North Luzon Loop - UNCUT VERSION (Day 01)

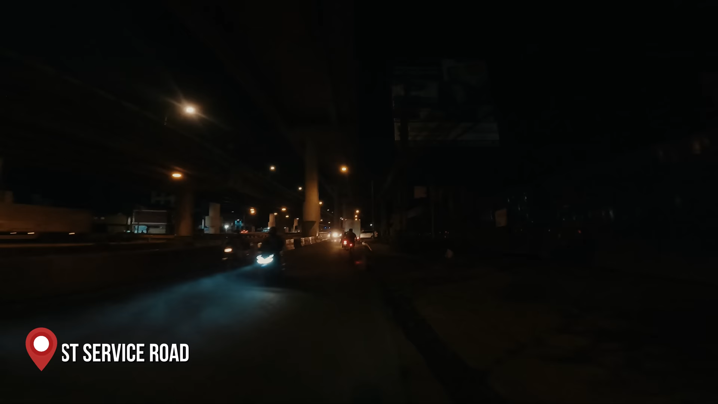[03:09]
Galing Muntinlupa, East Service Road tayo, palabas ng Maynila. Dadaan muna tayong kilometer zero.
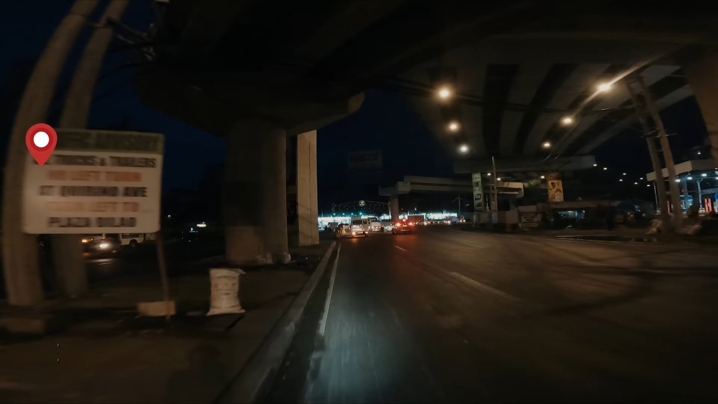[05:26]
Yun, Greenwood Avenue, nakakaliwa tayo rito. Actually, pwede na tayong kumanan doon tapos dire-diretso na tayo sa may bandang Espanya.
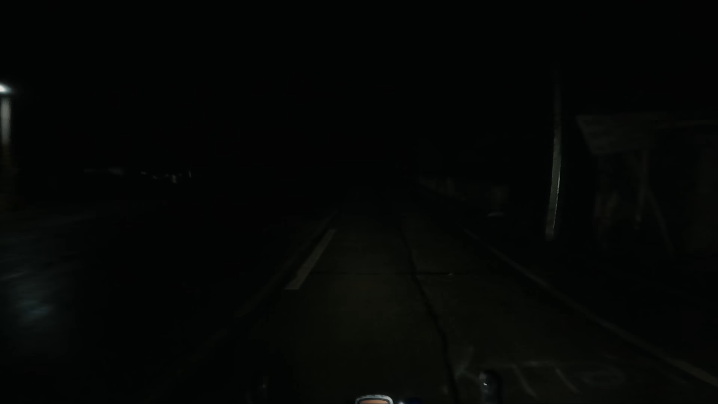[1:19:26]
Hindi pa rin kami nakakaabot sa Aritao Town proper, ah. Kung saan kami maghahanap ng hotel. Parang lumayo. Puro dilim na yung nakikita namin.